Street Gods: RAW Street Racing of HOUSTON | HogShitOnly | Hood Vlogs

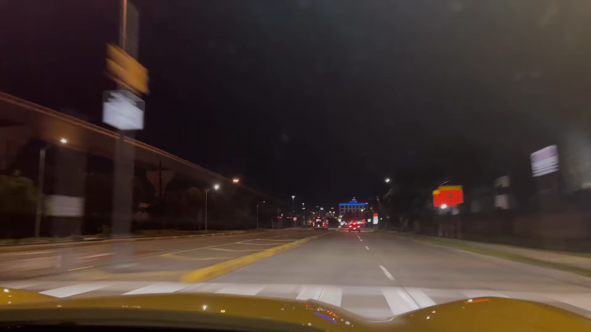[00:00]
track, bro. I know how to, we over here. Oh, let me break it down. Let me slow it.
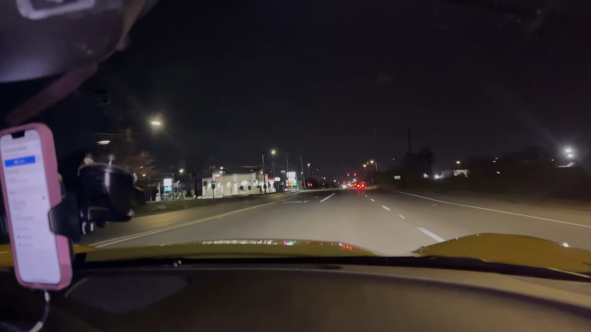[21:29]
Y'all stay tuned. Man, they tripping. They tripping the cross cars. They tripping. Boom. You know we gonna have so many people. Bro, y'all gonna be yeah, y'all gonna be talking y'all shit. Like, y'all were in the red light. Yeah, look, I can't believe you did that. Over the police right there. Shit.
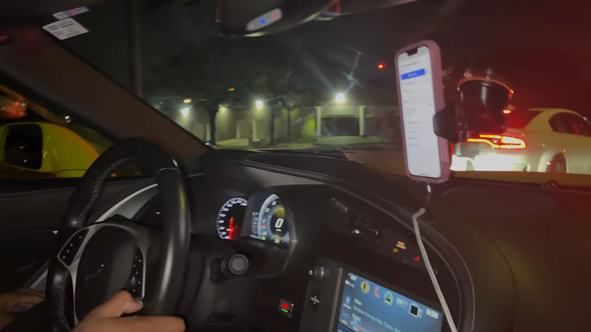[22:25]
Yeah. He ran it. Damn. He's smart. Hey, you see this shit, y'all? Oh! Oh my God! Who is that over there? Oh!
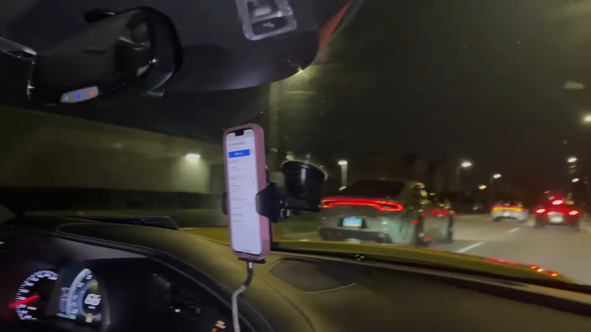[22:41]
Stop playing. We in track mode. Stop playing. We in track mode. Time to get it.
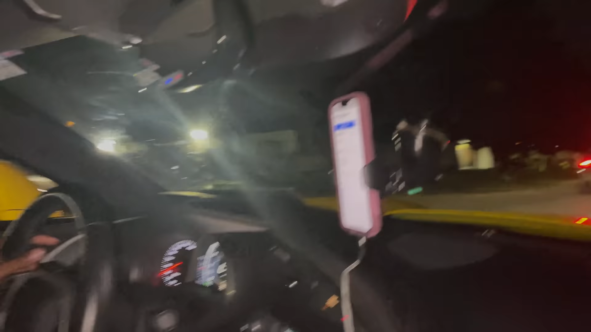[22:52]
Hey, now I'm acting silly now. No, don't act silly. Stop playing. Man, I'm on that track mode. Come on, y'all. We drive these hoes, man. For real. Look at this. Hold on. Ooh. Okay, we good. Down shit. Make sure y'all manuals.
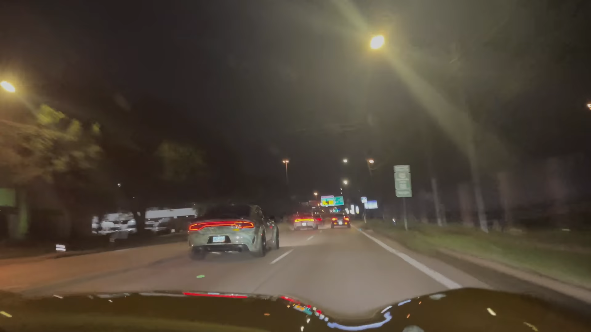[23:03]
Downshift. Y'all see how you damn break it down. Break it down, man.
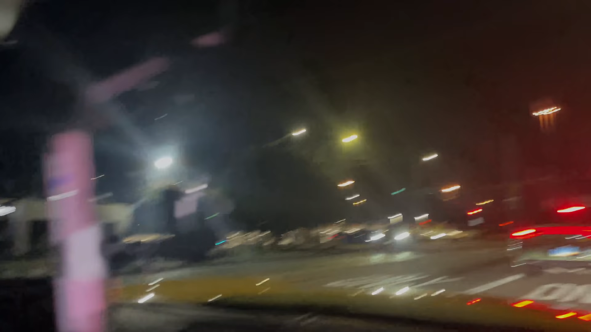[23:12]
That's how y'all stop these cars. Oh, they running. Ooh, them boys
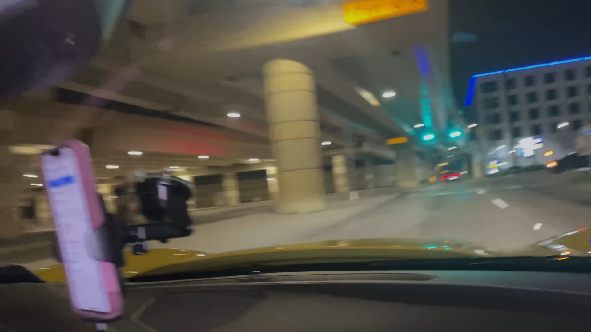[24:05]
Oh, 12 over there. Look at 12. Fuck that nigga.
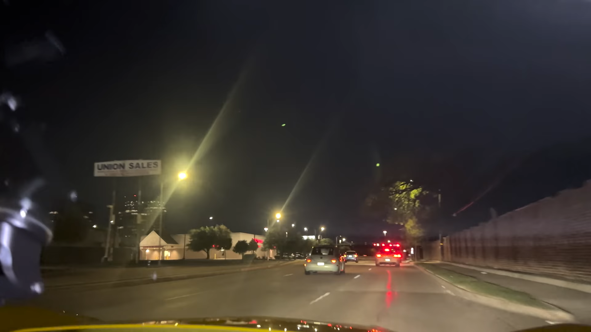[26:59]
Y'all seeing what's going on? Oh! Oh my God!